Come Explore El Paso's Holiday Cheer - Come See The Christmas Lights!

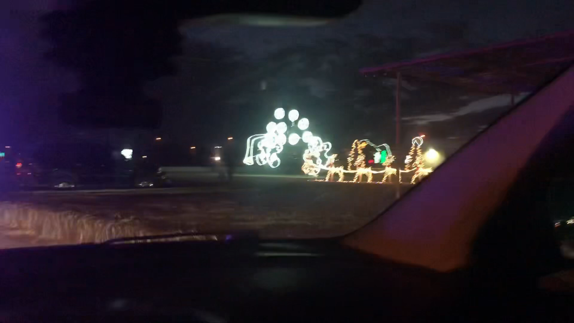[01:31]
We were taking pictures and everything last year.
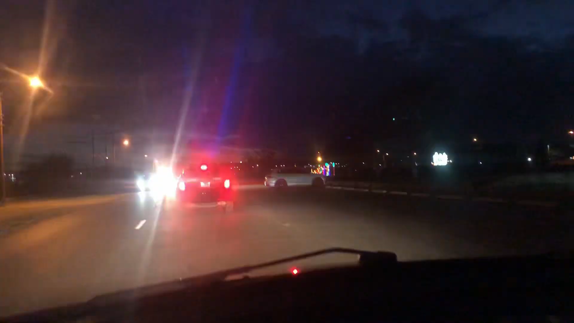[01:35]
Apparently we're getting escorted by a cop, but it is only a drive-thru. It's a drive-thru. Come on. Come on, Alvazo.